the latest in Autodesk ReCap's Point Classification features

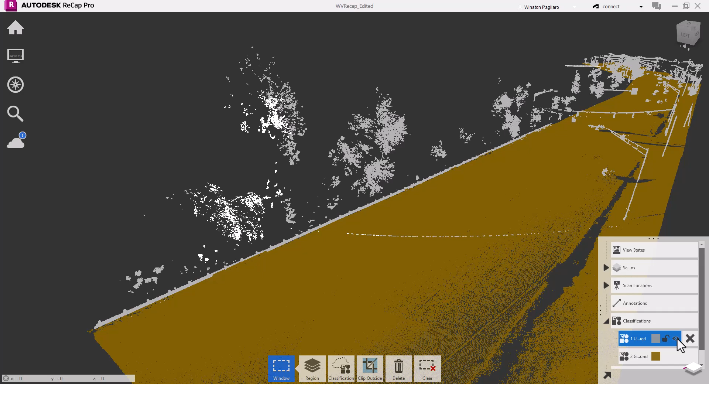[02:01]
and everything else is unclassified in gray. Let's say I want to place some streetlights on their own classification. I'm going to turn off the ground points to make the lights easier to select. Then, it's as simple as selecting the points and assigning a new classification.
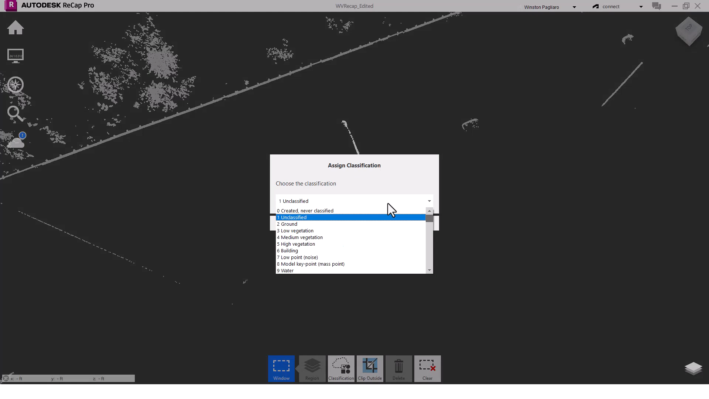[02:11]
In this case, I'll choose a reserved classification.
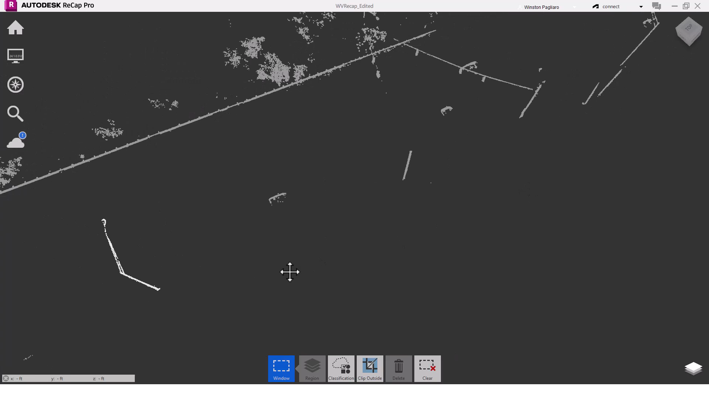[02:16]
I'll quickly do one more, and then rename that classification by double-clicking on it. I'll also give it a different color. Now, on to the workflow comparison.
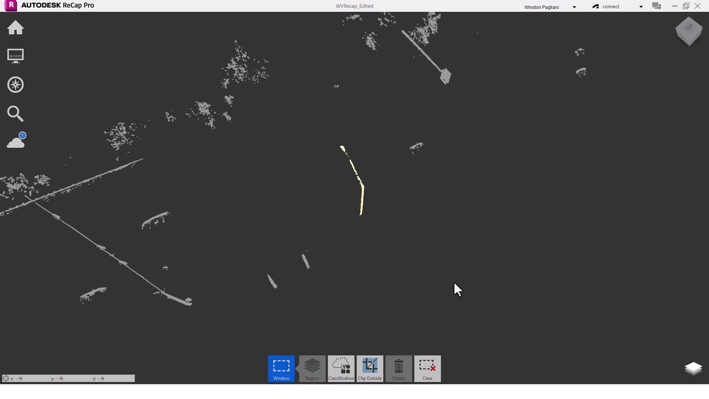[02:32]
What I'm going to do here is have both workflows side-by-side with a timer running to compare the time it takes to complete them.
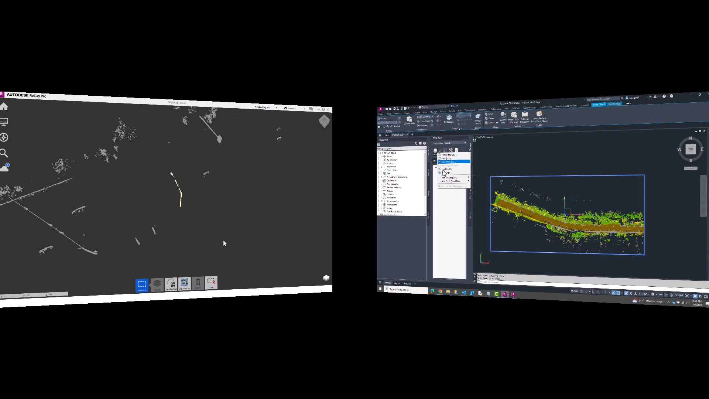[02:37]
On the left is the new workflow utilizing Recap's new classification and decimation features. On the right is the old workflow, whereby the entire point cloud is inserted into Civil 3D, and then Map 3D functions are used to filter out just the ground data. Both will use the same point cloud and a target reduction size of 50%. Since it's a little difficult to see in detail with the split screen,
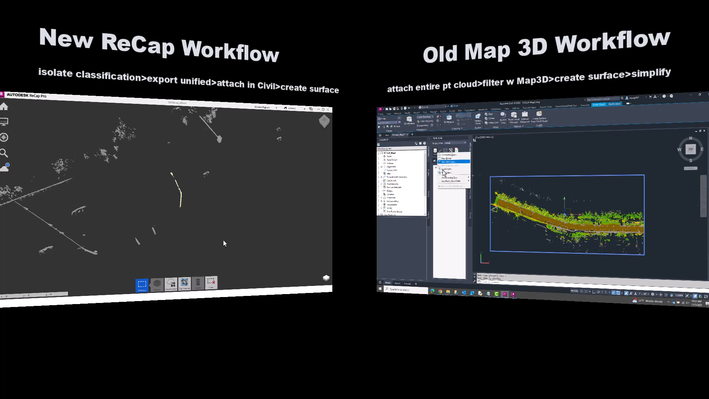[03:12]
I'll zoom in on some key points for the new workflow. If you want to see the old workflow in more detail, I'll leave a link in the description.